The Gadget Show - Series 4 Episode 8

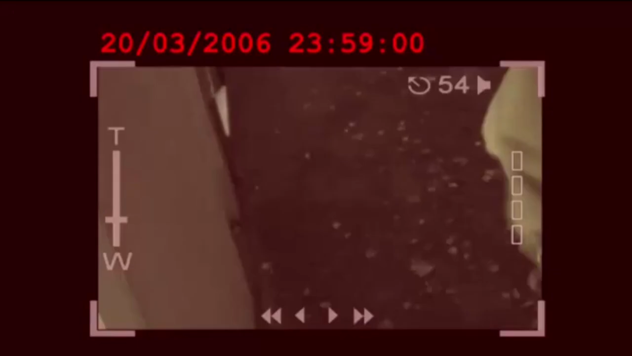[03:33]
the hours of darkness don't provide
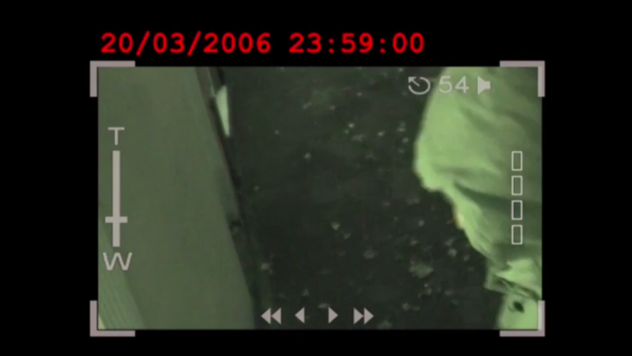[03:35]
any cover either the camera comes with a powerful night vision mode but it's a costly setup the recorder and four cameras
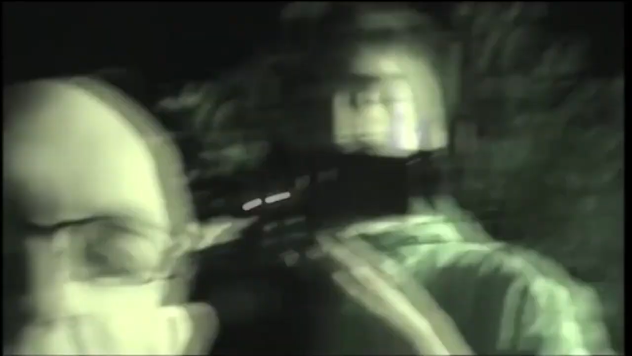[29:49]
going to film himself while breaking in and in turn I'm going to film him with my night vision camera
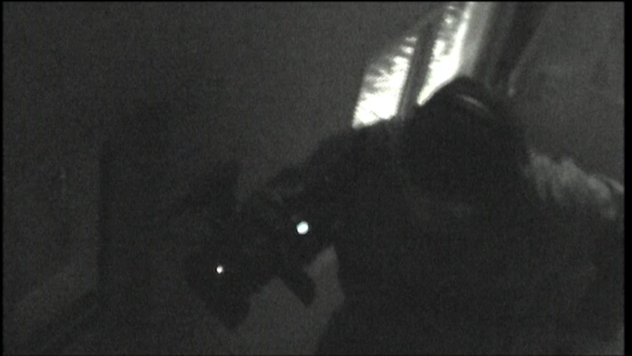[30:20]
the kitchen light automatically coming on and then my manly pre-recorded voice makes it seem like someone's in route